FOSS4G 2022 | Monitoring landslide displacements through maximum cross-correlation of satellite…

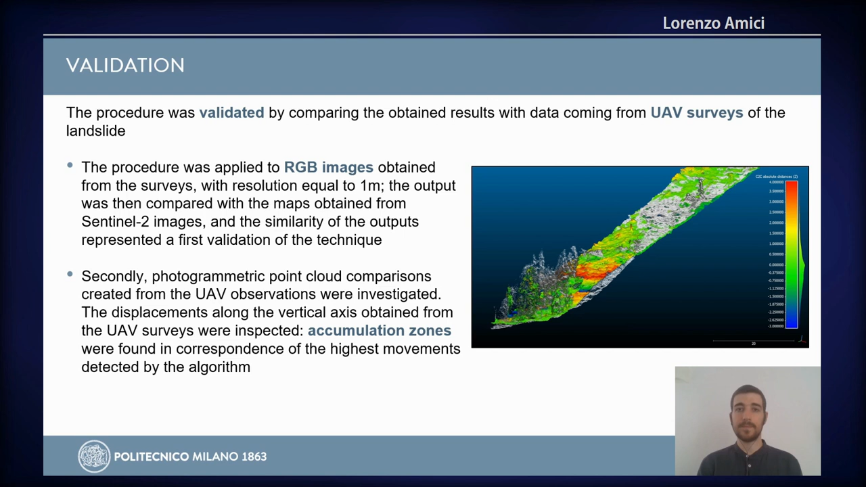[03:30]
of the highest movement detected by the algorithm confirming the validity of the procedure. In conclusion despite being a first stage approach to landslide monitoring with the maximum cross correlation method this